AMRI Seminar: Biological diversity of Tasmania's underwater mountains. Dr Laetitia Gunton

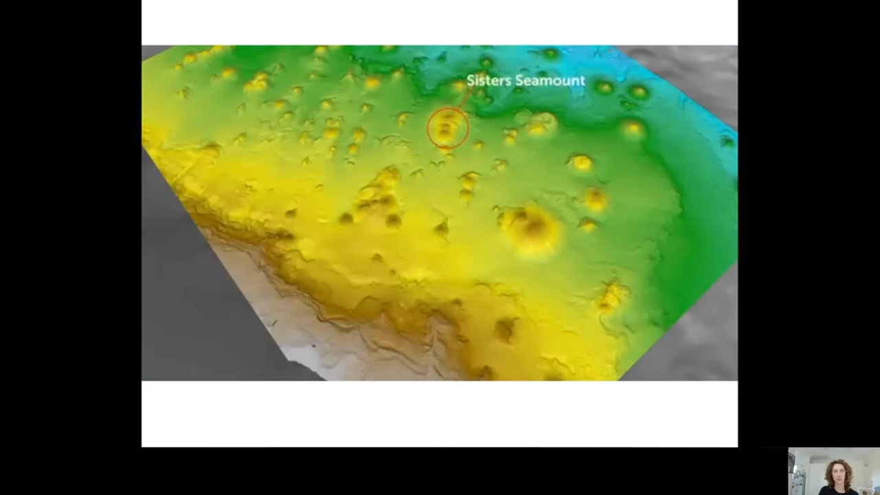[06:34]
the 10 years ago a remote controlled deep diving vehicle from the united states placed
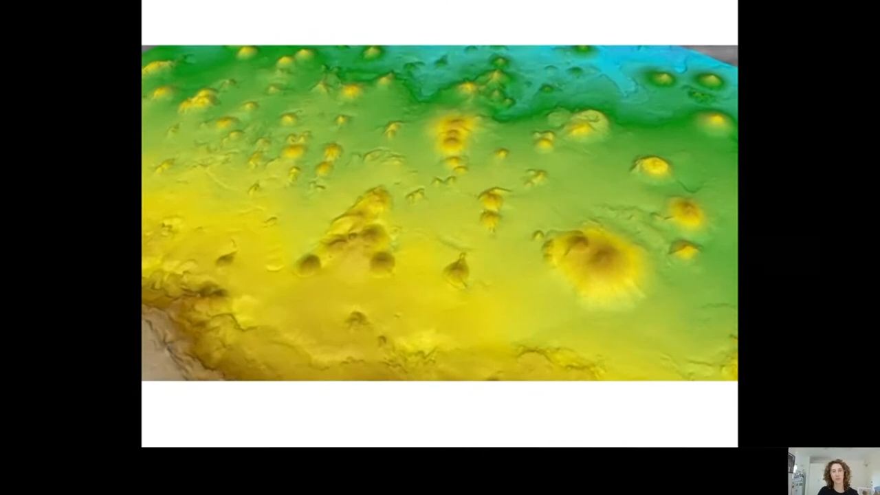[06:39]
nine granite settlement plates at the base of sisters seamount in the human marine park
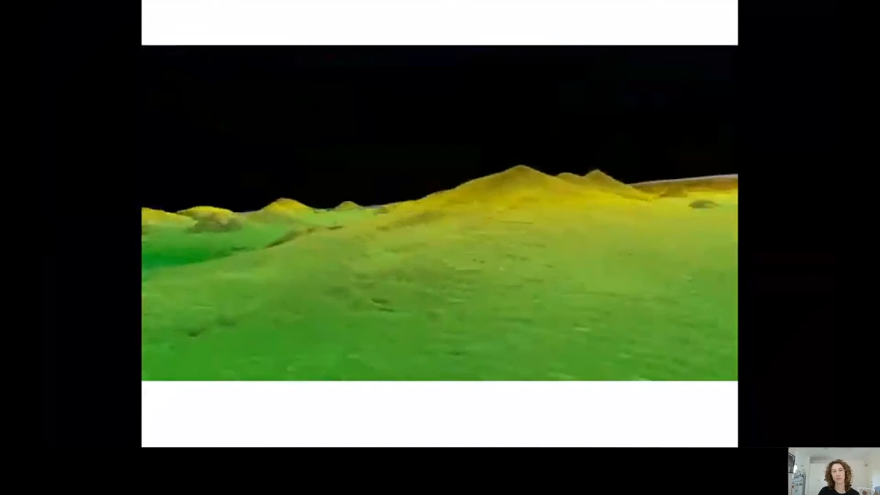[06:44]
the settlement plates provide precise locations for scientists to monitor new coral growth